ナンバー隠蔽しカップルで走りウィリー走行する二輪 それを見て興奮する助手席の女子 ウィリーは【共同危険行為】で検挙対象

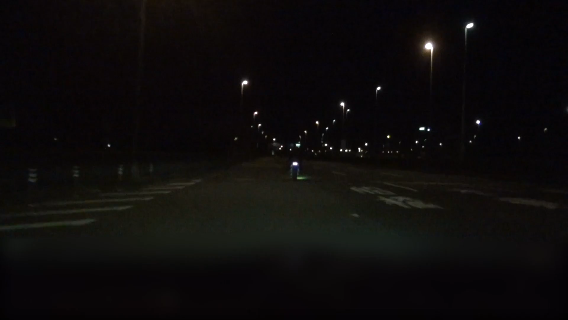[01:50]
さっきのやつだでもさ2台いたわりにはこいつは飛ばさないんだな後ろのやつはねそういうのは結構お前は結構マイペースなタイプこいつマイペースタイプあいつはあいつはどっかいったじゃんいないじゃんあいつライトついてなくねこれ大丈夫かやダメーなあれ違うかあれでもこれ左にもそうだね
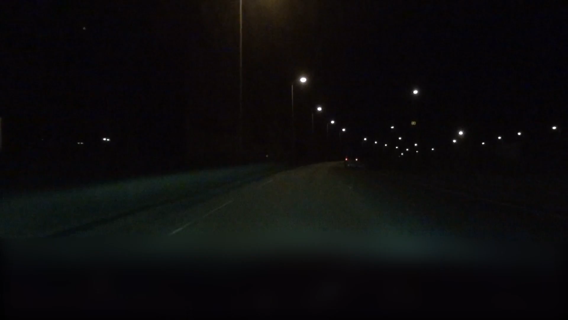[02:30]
でここはどこ?全然上がってないよ急にわかんない千葉県内かしわかんないあ!パイセン飛ばしました飛ばしました行きます来ます来ますかねほらやってんじゃんほらほらほら見えるほらほらほらやってんじゃんほらえーこれこないろ?
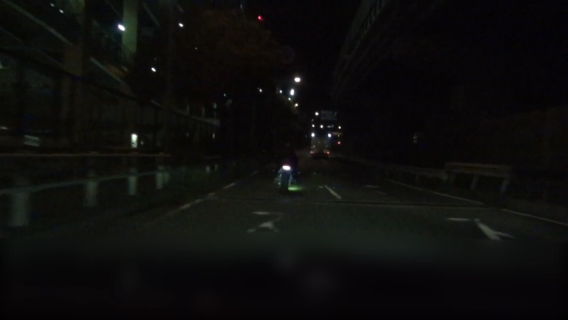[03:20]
マジで?すごいよねほらマジですごいえーーすごっなぁなぁ向けじゃんうそんなんじゃんなぁあれ後ろやつやり見守りであいまほらほらほらほらみてほらえーーー
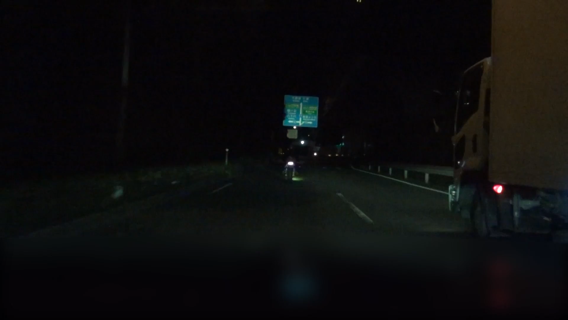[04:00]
そんな長い時間やれんの?ねー距離まじ?うまいすごいなぁちょっとガシャンってなったまえさこれこいつどうすんの?一番気になるんだけど後ろのやつはあいつがウィリーしてんのにじゃまだれしょ?守ってるんですよ後ろでそうなの?
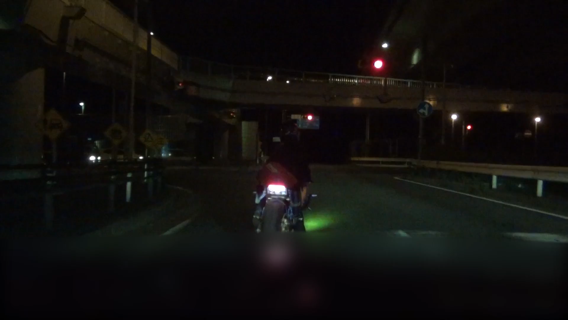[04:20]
えでももしミスってガシャンってなったら自分に弱くない急に止まれなくなねえガシャンってガシャンって自分に向こうっていっちゃうけでしょ後ろの子これ女の子じゃない?確かにもっとなんか小柄だなって思っただってしかもほらポニーテールみたいなの出てんじゃんほらほんと待って女で子のバイク?結構すごいねねえ結構頑張るねえ結構キャシャ台見てごらんあしみてごらんだいぶだって体もだってだいぶ小柄だもんもうミナミホのナイツバーディじゃないけどそうで一周しないではい
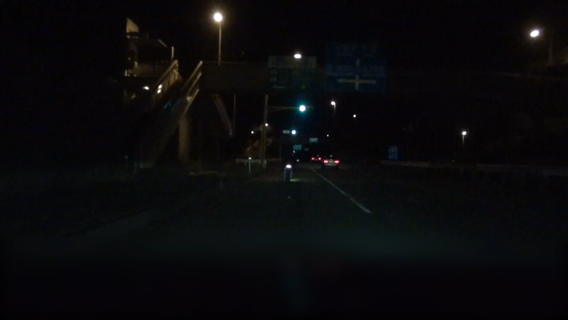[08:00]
そうそうそう。スッと。400m。あいつ、あいつ、なわらか合流しねえな。ね!合流しようよ。500m。すごいな、これ。この女の子もなんか。タラタラタラタラ。車乗ってる人間だとね、前にバイクいられると嫌なんだよね。そうだね。300m。1台だからさ、見にくいんだよね。あ、でも結構、そこにいるよ。飛ばせばね。カメラは少年転。
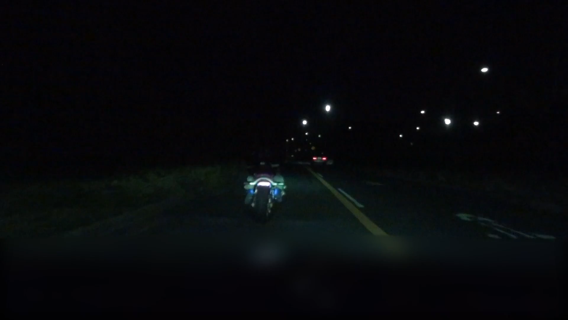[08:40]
これちょっともうナンバー見ないもん。確かに。この先、東関東道。この先、東関東道。シートメルトは十分整理のに注意してください。これね、黄色の車線はね、これ私の方向からこっち行けないんですよ。そう。うん、これ車線変更禁止ない。うーん。俺行っちゃいけないよ。えぇー。そう、これをこうやって行くしかないの。でも、右からは行けるの。右から俺の方には来れんの。白い、こう、破線つんだけど、点線があんじゃん。おーおー。これは車線変更していいの。えぇー。向こうからは。俺の方からダメ。